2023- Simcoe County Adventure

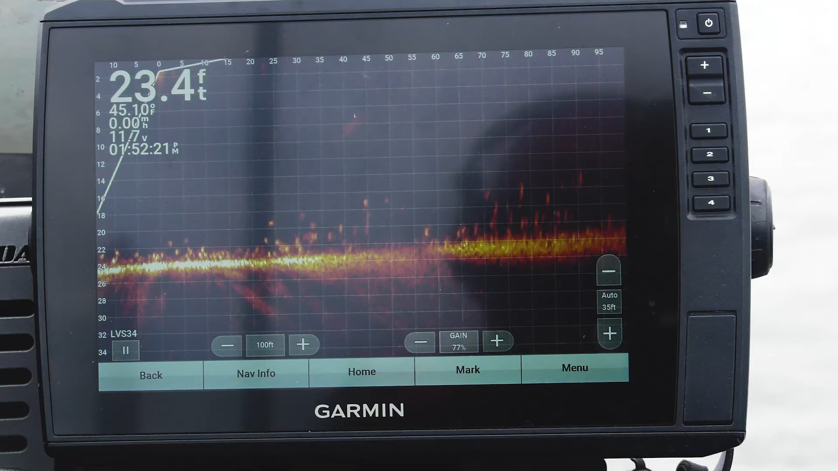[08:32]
On screen: depth 23.4 ft, water 45.1°F
The bottom moves. Like the bottom literally moves with them. Yeah. We're in 23 feet of water and you can see the fish. And they're all the way right out to, what, 100 feet?
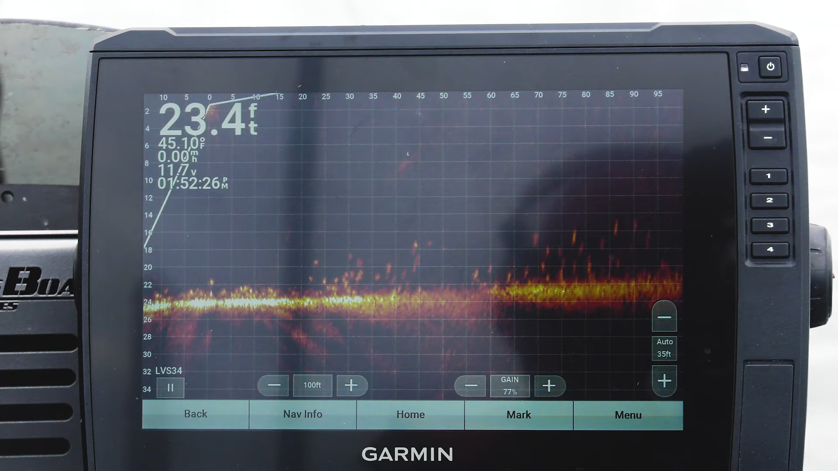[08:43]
On screen: depth 23.4 ft, speed 0.00 mph
I've got it set for 100. I don't know how people fish now without it. Well, the good news is you don't have to have live scope here for this. It sure helps and it's great for locating them.
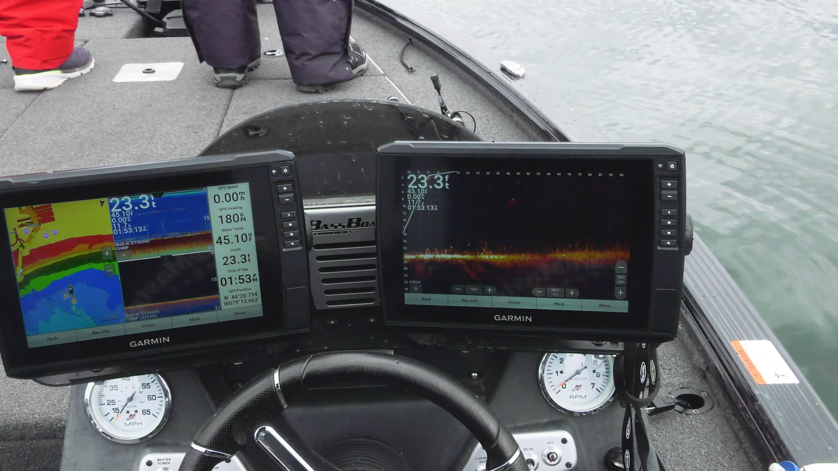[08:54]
But just a regular Garmin sonar and GPS mark the spots. You're going to see there's so many fish down here. You're going to mark them.